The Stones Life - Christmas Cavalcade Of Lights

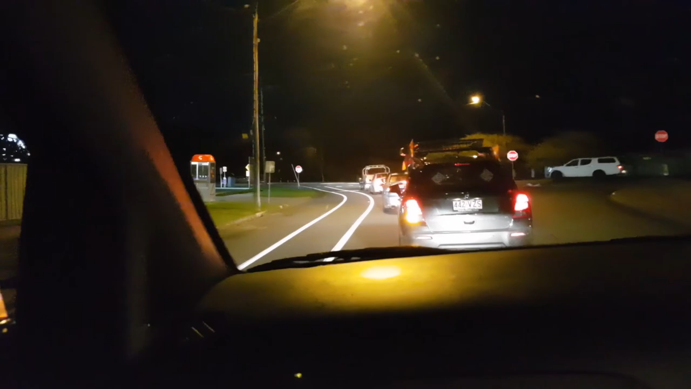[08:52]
Lights. Wow, that's the first one.
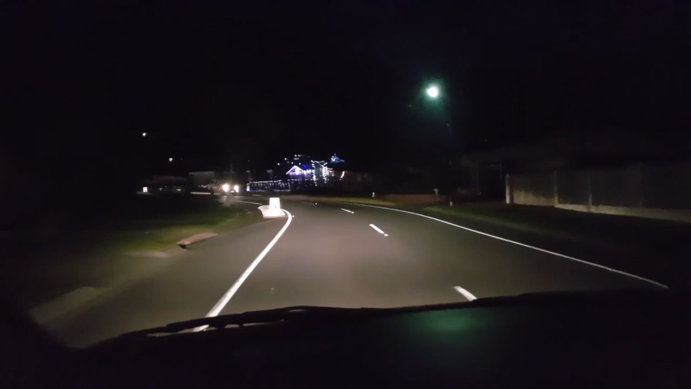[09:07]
Is it that one?
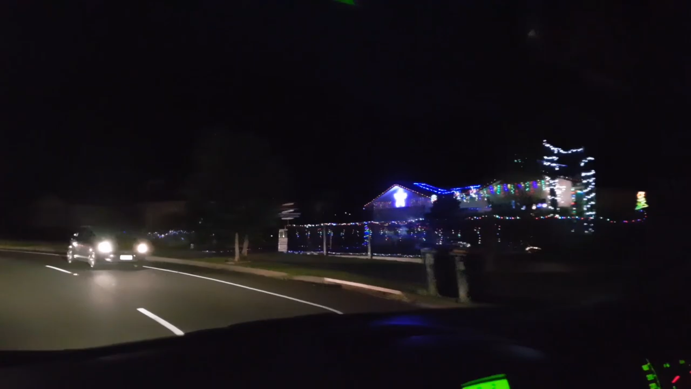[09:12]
Wow, that's nice. So they're coming back now. I see Chris is like.
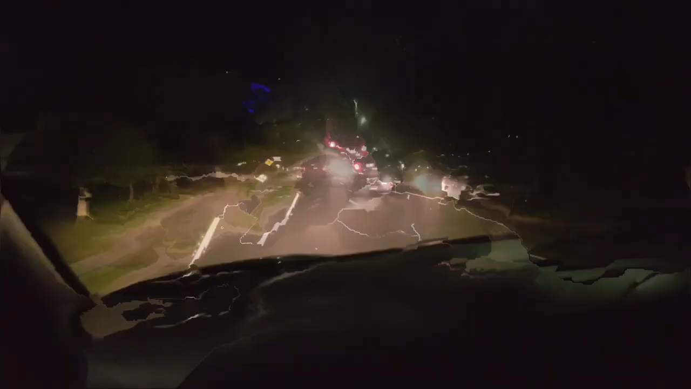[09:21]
There's another house up here, I think. Yeah. Can't see. Third exit onto Ramsey Drive, roundabout second exit onto Irene Street. Okay, some more lights. Oh. Just follow him, I think, as long as you follow. It's not part of it though. Oh, it's nice, yeah. That's pretty
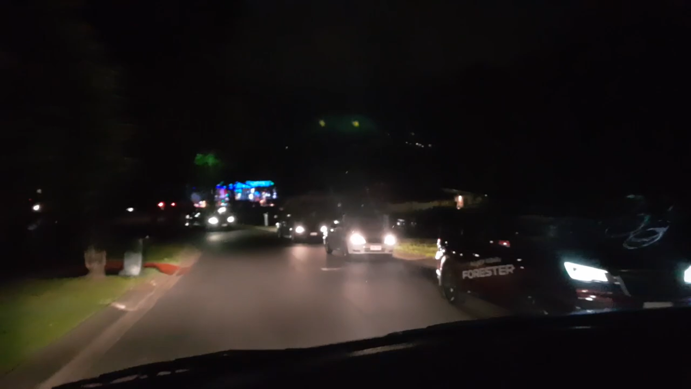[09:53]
good. Oh! Ah, I did turn there. See, we didn't. See?
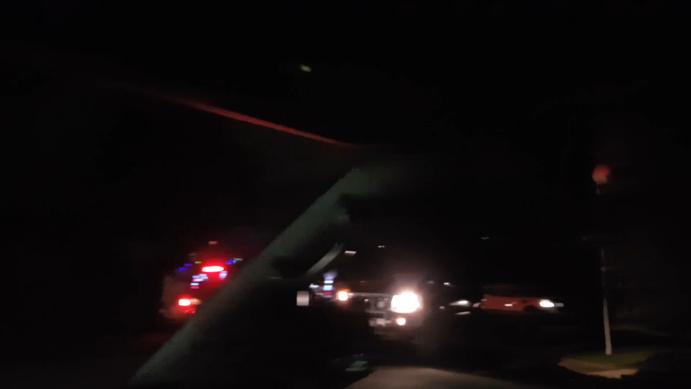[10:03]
Yeah, we should have went in there. Yeah. Oh, now I'm lost. Where are we going? Goodness. There's one, kids. Oh, there's the one. Oh. Can you go slow? Don't go. Don't slow down.
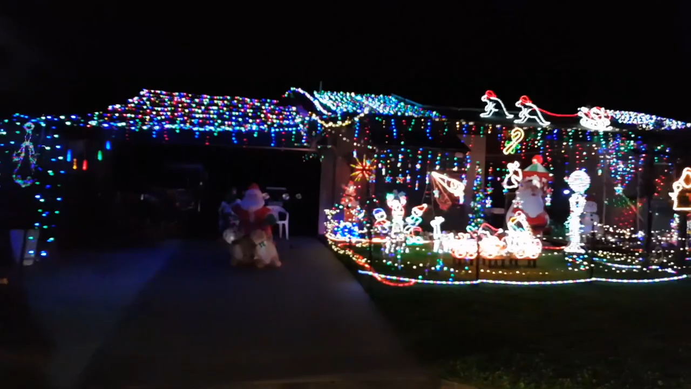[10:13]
Beep, beep, daddy. Nice. Oh my goodness. Oh my god. That's too much. I think we spent million in that one. There we go. We're joining. We found them again. Okay, we found. Oh, lights.
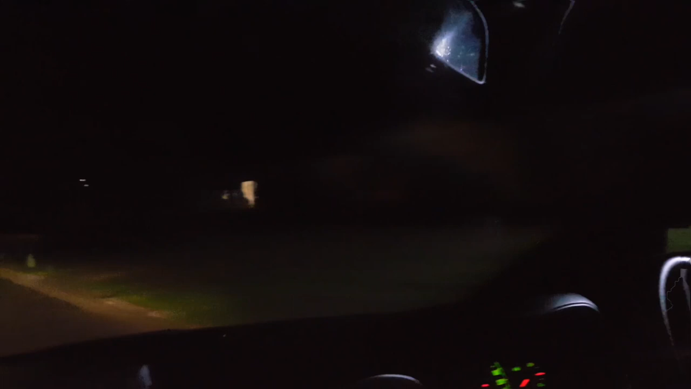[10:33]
Where's the Weera? Maybe here, right on to Weera. Okay, we found the Weera now. Okay, this is Dandaloo Street here.
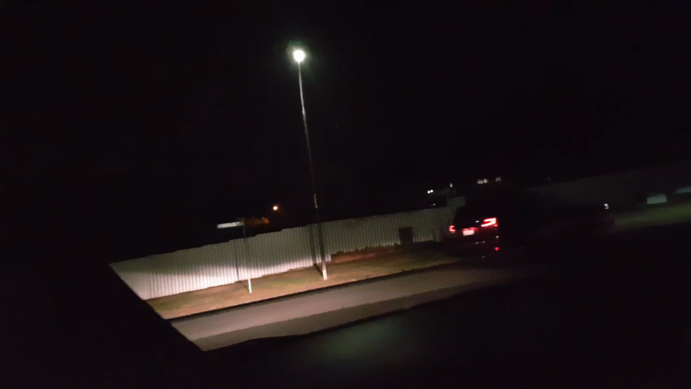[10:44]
This is Dandaloo. And then right on to Weera. Merry Christmas!
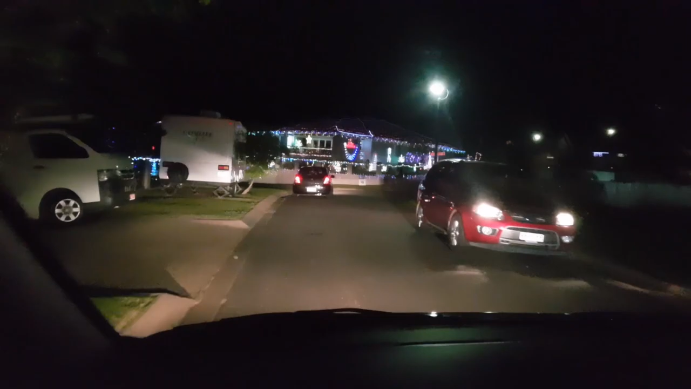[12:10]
My god, and I thought my house is pretty ever.
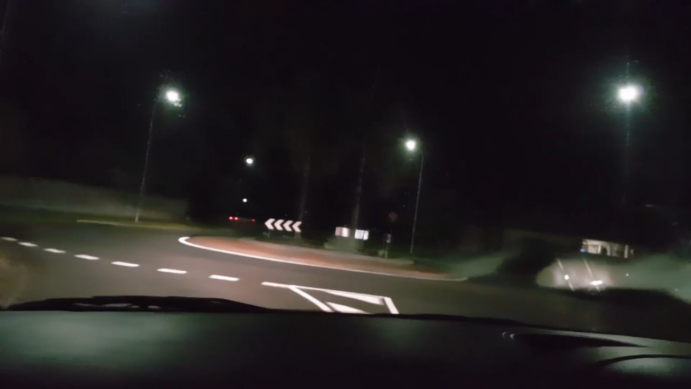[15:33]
Okay, let's go to head northwest on Temberley Drive toward Jardin Close.